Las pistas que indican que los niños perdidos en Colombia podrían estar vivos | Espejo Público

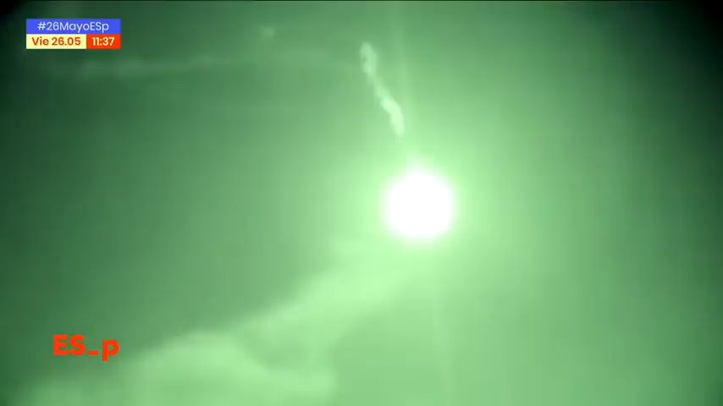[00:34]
Se lanzan bengalas, panfletos y los pueblos indígenas también participan.